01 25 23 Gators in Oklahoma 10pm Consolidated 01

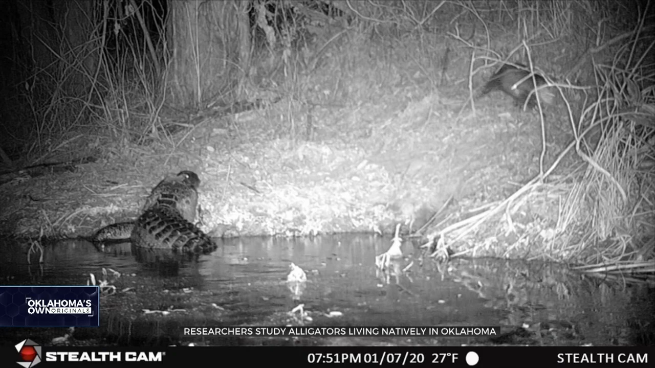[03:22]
There are lots of supporting actors in these videos, like an otter family trying to infiltrate the deng.